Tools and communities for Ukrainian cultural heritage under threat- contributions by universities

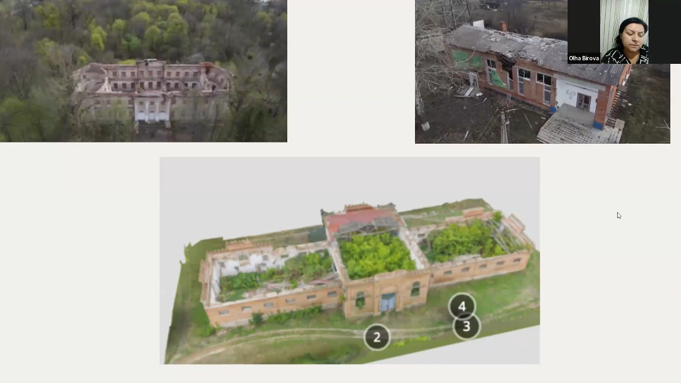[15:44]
a computer software that can internet and proceed the images into a 3D representation. 3D models can be published on SketchFab or any other website. Next one, please.